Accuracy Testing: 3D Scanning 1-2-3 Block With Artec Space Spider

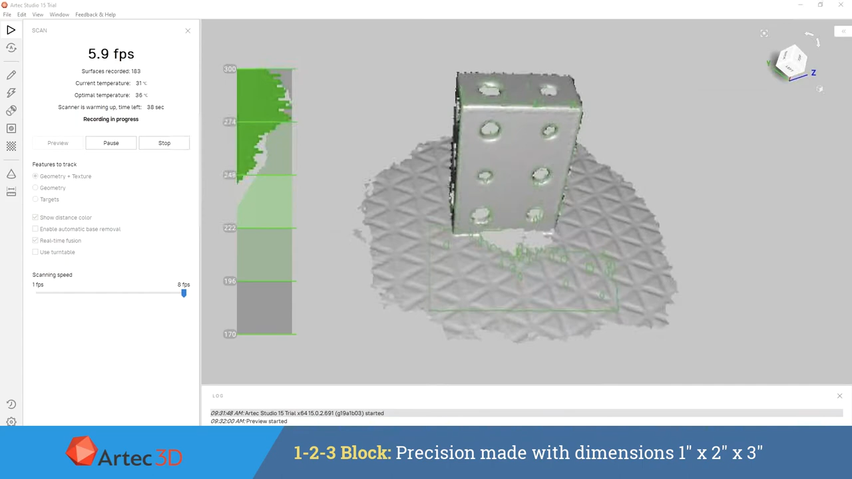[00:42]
on because of how flat and how uniform the part is. Traditionally speaking with most 3D scanners this type of part is very difficult to align as well as
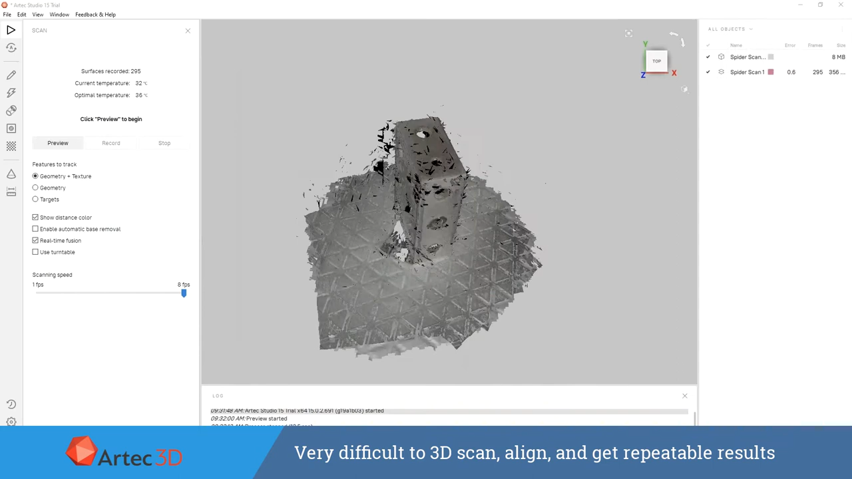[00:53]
very difficult to get repeatable results on because of all the uniform cylinders and the flat planes and not a lot of external surface geometry that can really be used
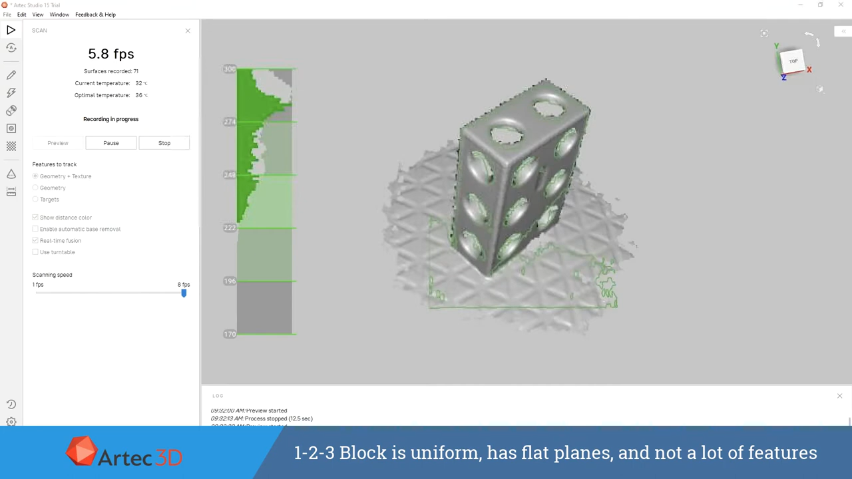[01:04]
for referencing when aligning all of the individual frames up from the scan file.
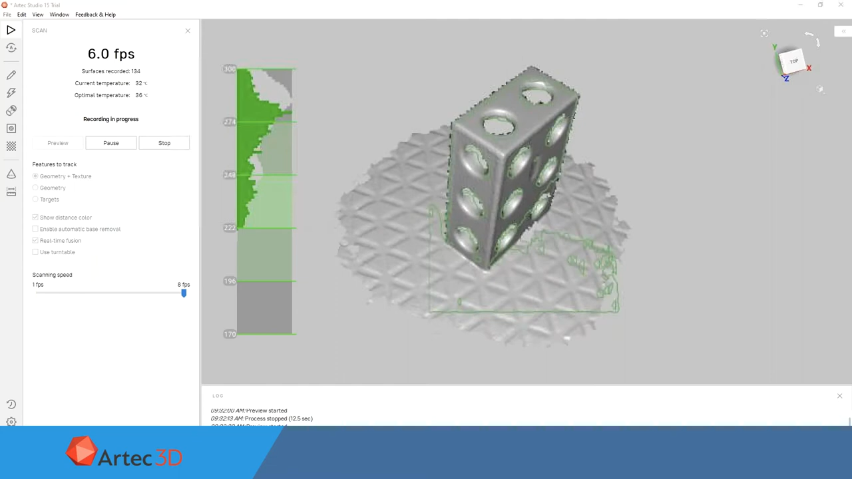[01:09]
So to make this process even more
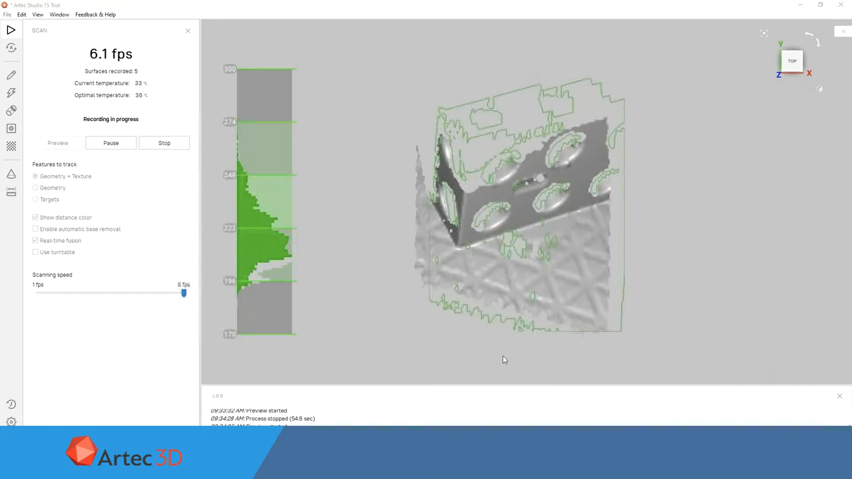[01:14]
difficult we are making sure that when we do all of our alignments we're not using any external referencing data whatsoever.
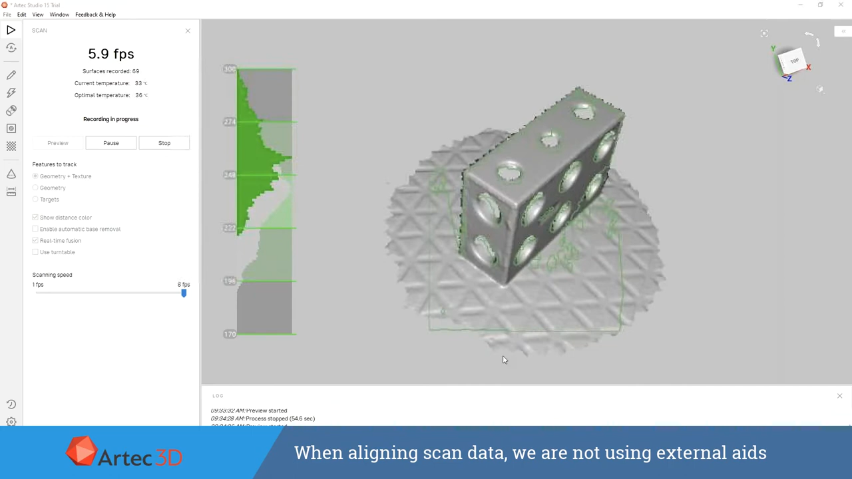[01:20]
So we're just using the 1-2-3
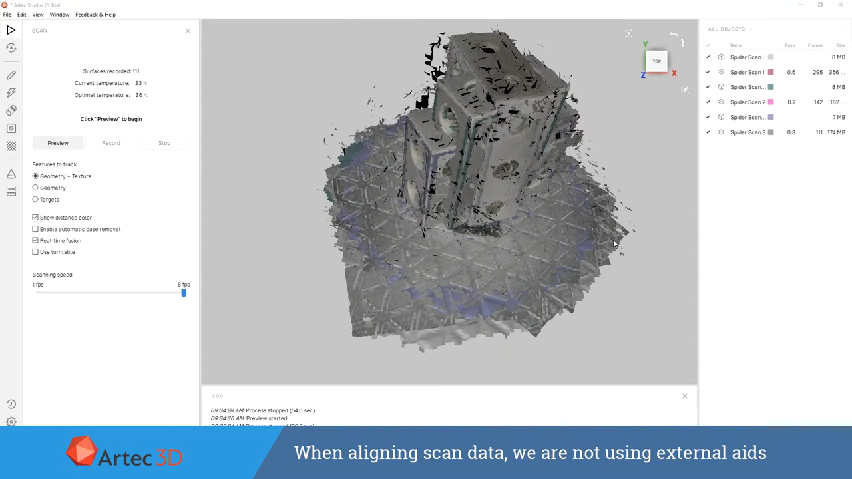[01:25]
block here cutting out any sort of table material that we could use for
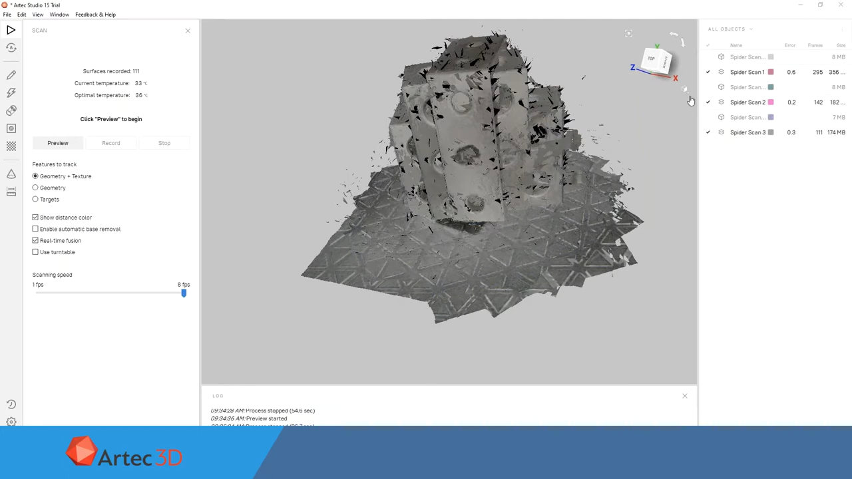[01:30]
referencing and really just focusing on in the worst case scenario
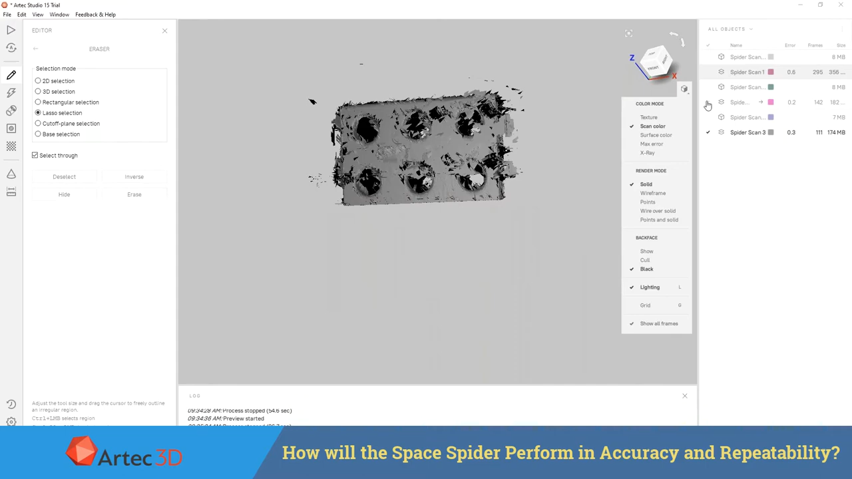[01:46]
So we did this six different
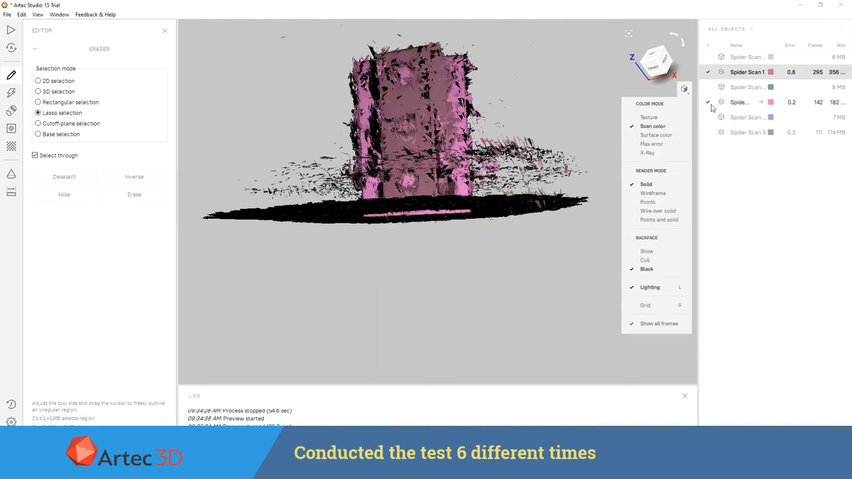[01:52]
times and each time we did scan the part in three different orientations as
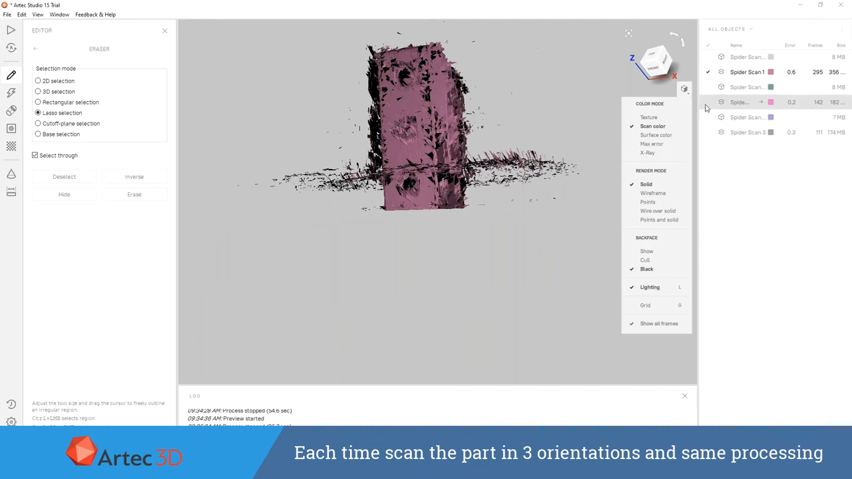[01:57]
well as used the same processing for creating our scan files.